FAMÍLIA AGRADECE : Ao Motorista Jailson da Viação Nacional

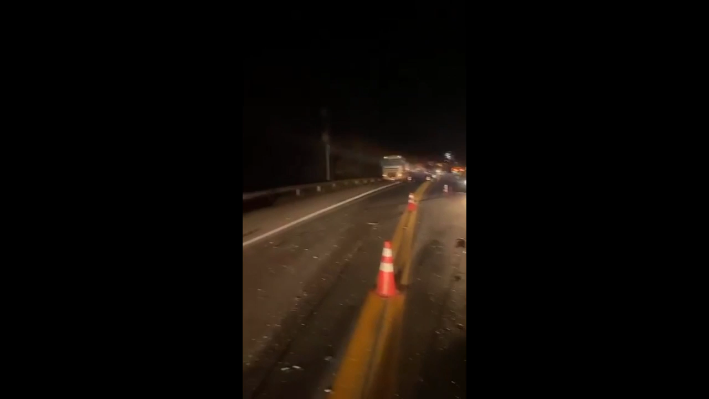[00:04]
Eu acredito, olhando aqui, eu acredito que foi esse radar aqui, o radar na subida Provavelmente a carreta veio, tinha algum carro segurando no radar, ele saiu e pegou o ônibus na faixa dele,
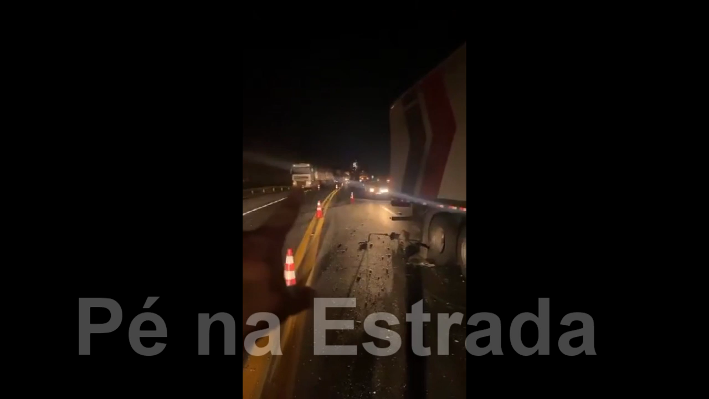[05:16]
Provavelmente a carreta veio Tinha algum carro segurando no radar Ele saiu e Pô,